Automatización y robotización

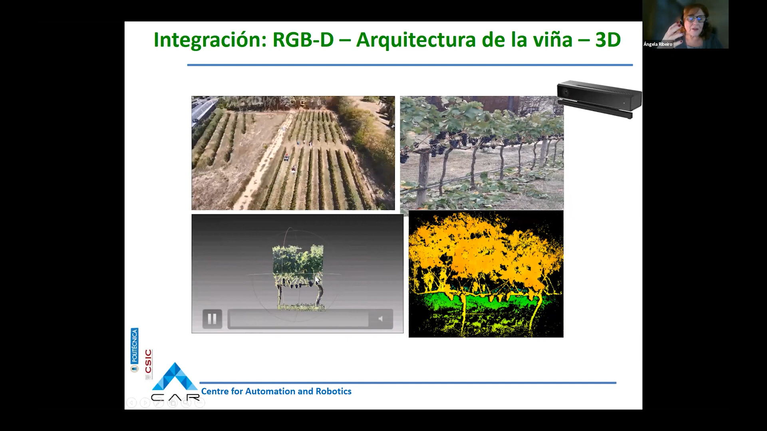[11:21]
que nos permiten tener nubes de puntos, que son imágenes muy interesantes porque están coloreadas las nubes de puntos. Luego es muy fácil o relativamente fácil discriminar entre lo que es copa, lo que puede ser tronco, etcétera. Con esto podemos construir mapas como el que veis aquí, que es un mapa.